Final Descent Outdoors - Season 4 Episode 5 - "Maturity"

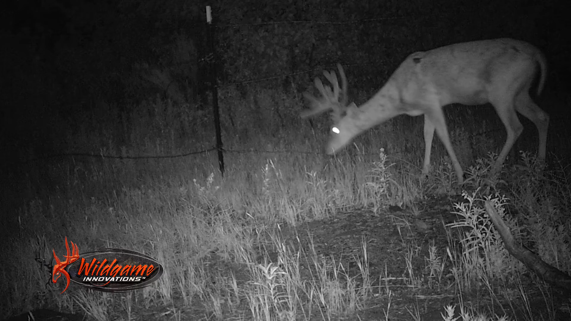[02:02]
In 13 days, this buck puts on 35 inches of antler. Now, if you don't believe that nutrition's important, then these photos kind of blow that out of the water. As you can see, this deer absolutely explodes, puts on an unbelievable amount of growth on his horns, and buck blitz played a huge role in that. 17% protein.